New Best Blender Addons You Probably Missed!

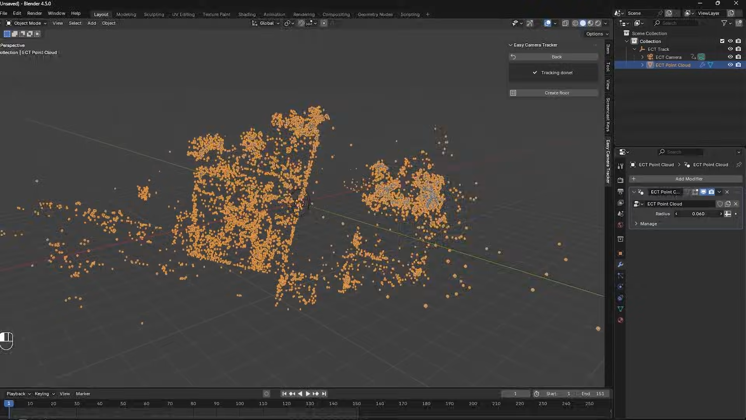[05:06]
solving the camera motion, and even setting up the entire scene, all automatically.
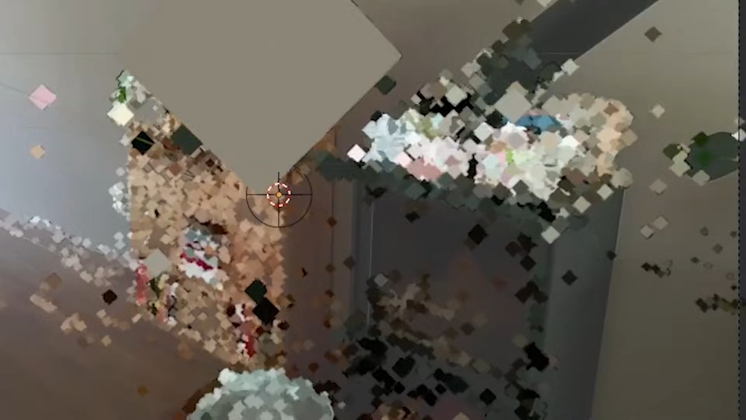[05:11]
When it's done, you'll get a fully animated camera that matches your footage,
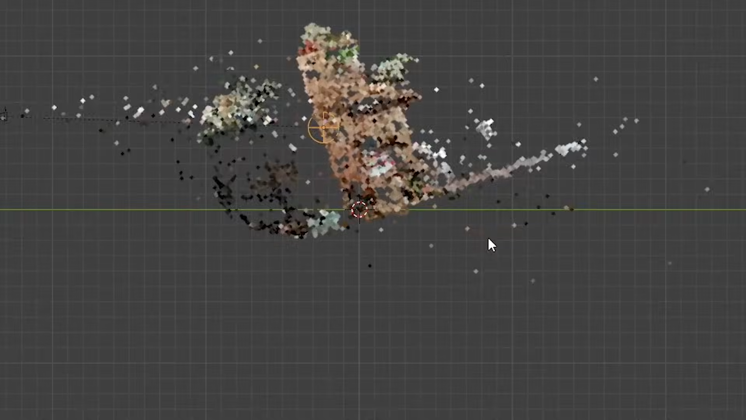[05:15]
complete with the background video,
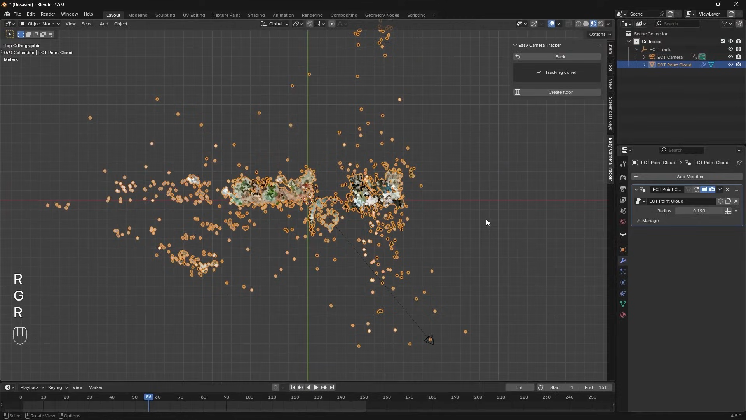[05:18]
track point cloud, and a reference floor that helps you line things up perfectly.